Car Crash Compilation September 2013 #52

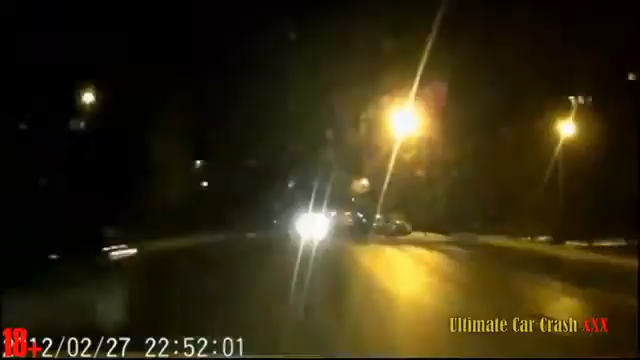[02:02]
Осторожно! Галя, ну ты чё, не видел, что ли? Он без фары ехал? Да. Вообще без фары ехал.